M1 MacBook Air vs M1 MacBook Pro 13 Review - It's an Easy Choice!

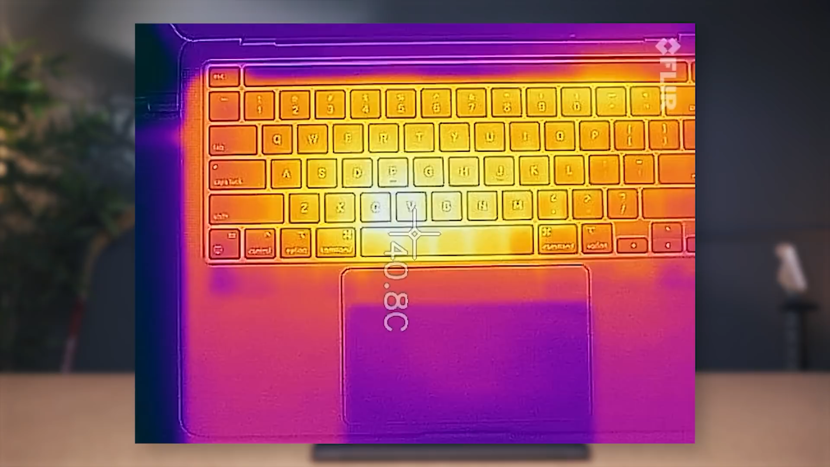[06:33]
On screen: spot 40.8°C
The deck of these keyboards only get up to like 42 to 43 degrees Celsius which is remarkable. But the battery life is what really speaks to me. You know. I pounded these things and I was easily getting 8 to 10 hours of use before needing to charge.